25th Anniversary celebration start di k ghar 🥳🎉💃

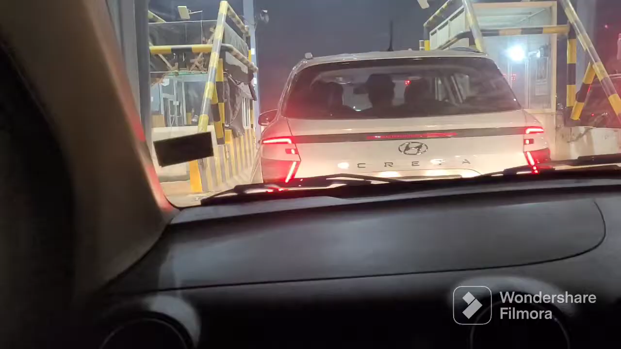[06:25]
तोल पर पोचें और इतना वेट करना पड़ रहा है उसका सिफेक रीजन यह अब बंदा वो निकला
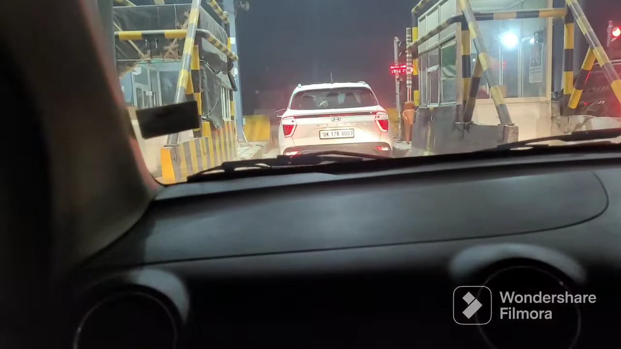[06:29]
इतनी देर बाद सिर्फेकी रीजन है हर जोगा बताया जाता है कि आप अपना तोल
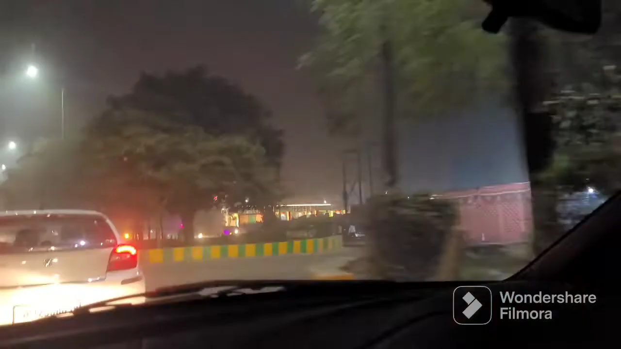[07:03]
से आपने वाले हैं इतिनी शादिया है रस्ते में ए जितना ट्रैफिक हमे आज मिलां इतना ट्रैफिक हमें कभी
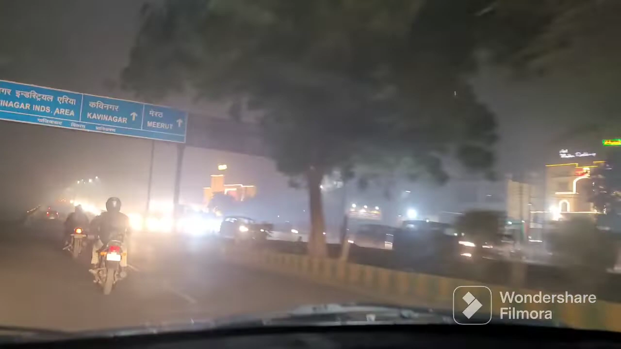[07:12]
मिलाओंगा छिए कर जगर जाएशन रगई है कोई फ़ुरम जा रही है कि जिसमें
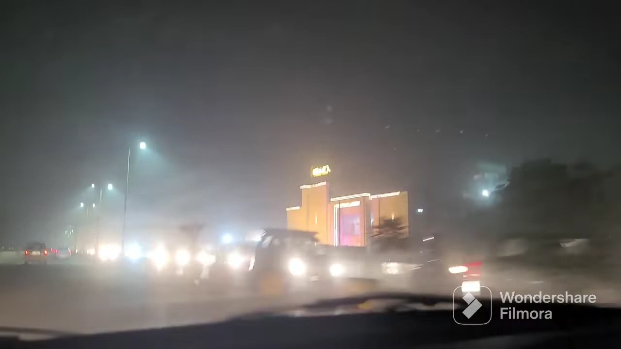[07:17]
डेकोरेशन नही है यह कहीं पर बारत नहीं चड़घ रही है जिसह लेग
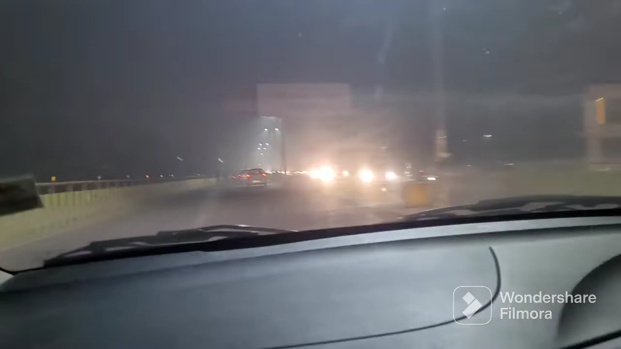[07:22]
3,0 अब भी स्मिंट में घर पोच जाएंगे और अभी बहुत तेज़ भूख